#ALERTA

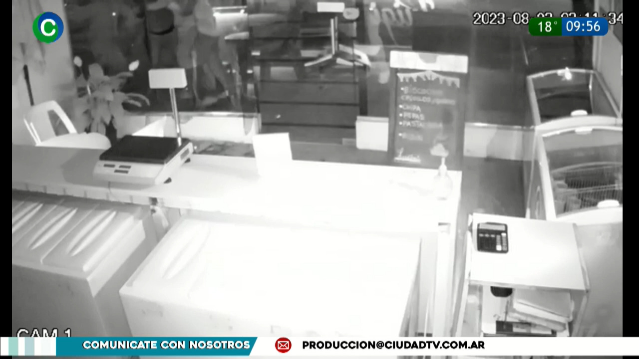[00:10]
un robo en banda ocurrió a las 4 de la mañana en la heladería ubicada en la avenida Alberti al 2200
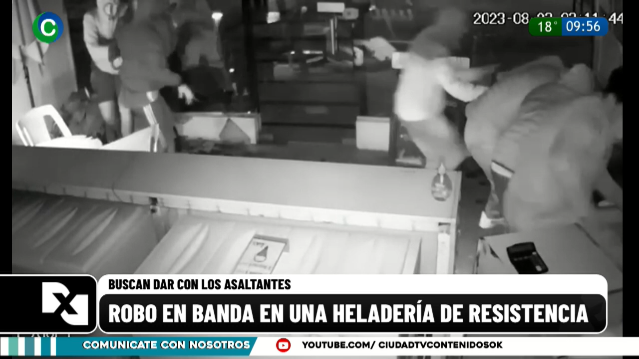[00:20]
una heladería conocida en resistencia vemos las imágenes de lo que pasó este robo en banda
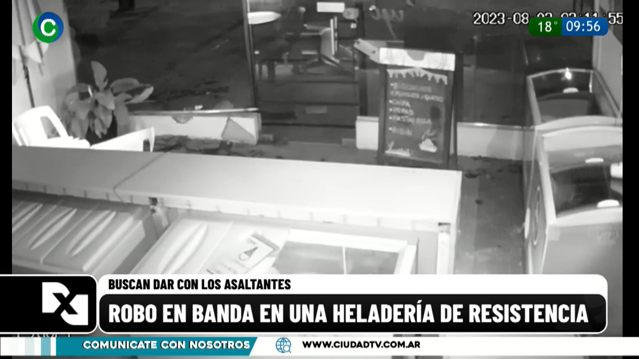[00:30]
ocurrió en la madrugada varias personas ingresaron a esta heladería se puede ver en las imágenes ingresaron al local comercial luego de violentar y sustraer la suma de 27.000 pesos baldes de helado,
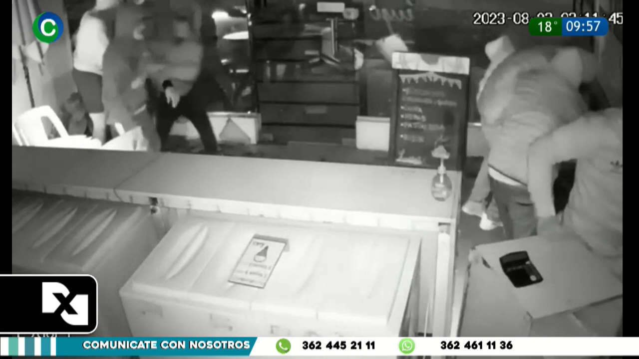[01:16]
estaría en la madrugada en Roberti al 2200